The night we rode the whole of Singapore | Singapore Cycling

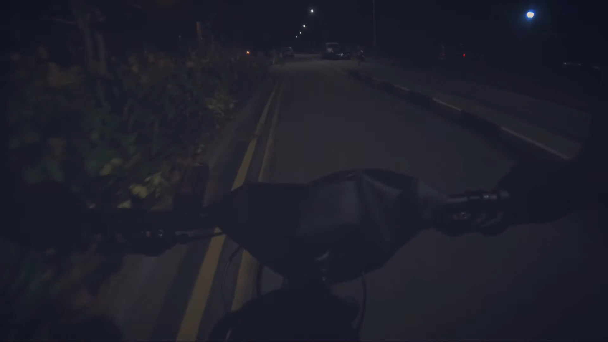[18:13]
So, diretso kami, tapos kanan pa Tana Mera Coastal Road.
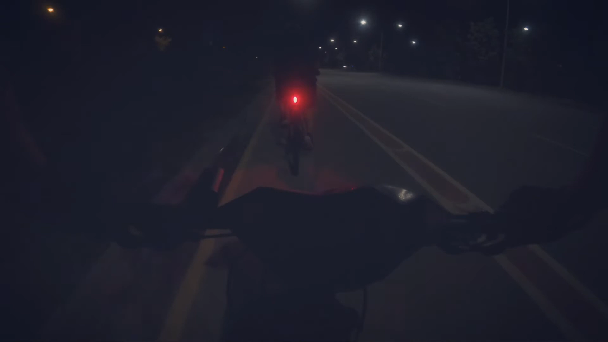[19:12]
Wait lah. May bike ba? Nasaksak ako ng ano, ng ilaw ko, wala na ako pa harap likod.